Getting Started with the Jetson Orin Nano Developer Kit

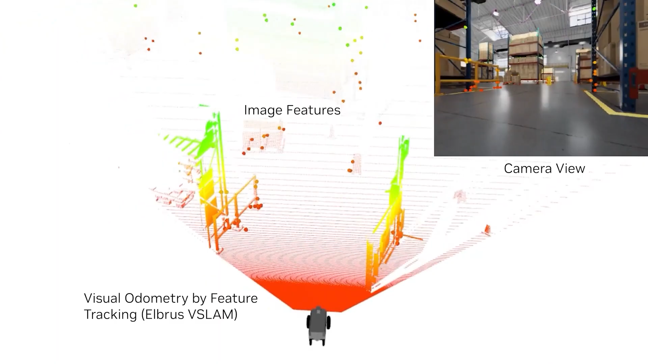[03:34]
including the Isaac Ross VSLAM package,
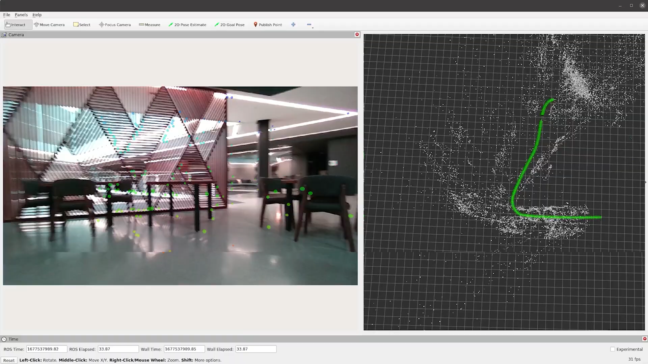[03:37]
which provides a state-of-the-art GPU-accelerated solution, which is highly accurate.
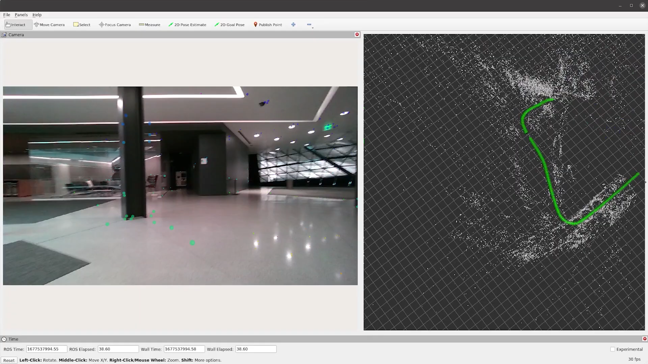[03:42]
It enables a robot to compute its location and movement from images by tracking visual features around its environment.